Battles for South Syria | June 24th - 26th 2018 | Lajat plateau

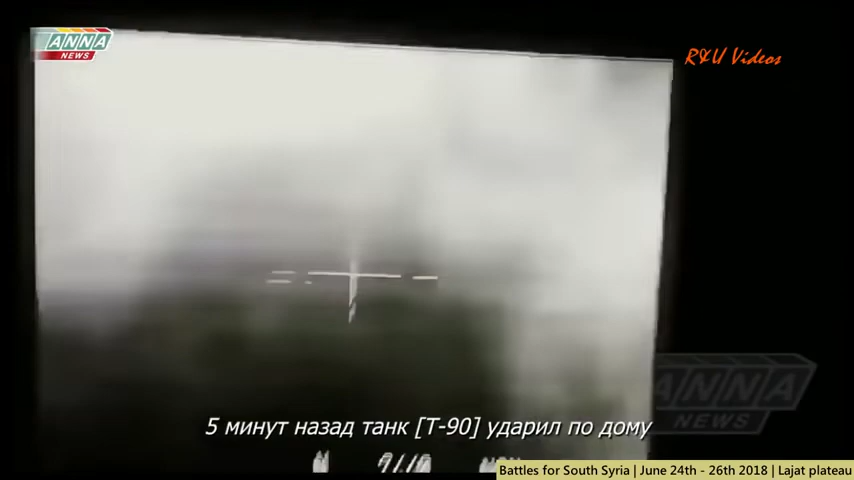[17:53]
There was a group of terrorist people in it, and it destroyed it. And the snipers shooting many shots.